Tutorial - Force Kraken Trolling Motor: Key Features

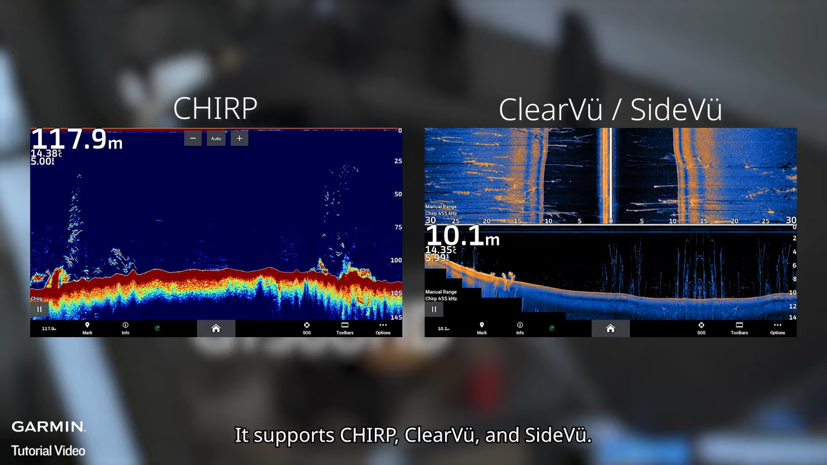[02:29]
For both black and white versions, you can install a LifeScope transducer using the mounting kit and routing cable inside the trolling motor shaft.